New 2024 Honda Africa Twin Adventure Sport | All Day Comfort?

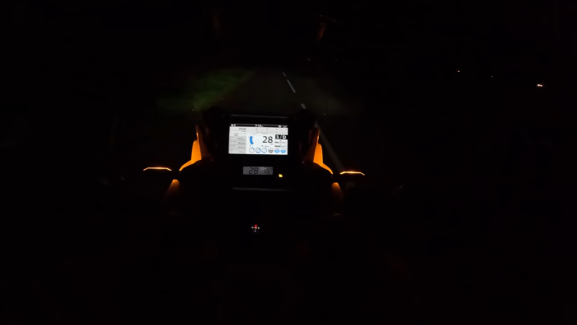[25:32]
almost bloody home i've got about five miles to go i suppose as you can see it's absolutely pitch black the lights on the africa twin absolutely fantastic it's also got uh cornering lights two stage cornering lights i've noticed so as you go into a corner you can see them just coming on there you get like two stages obviously you get a little bit just to illuminate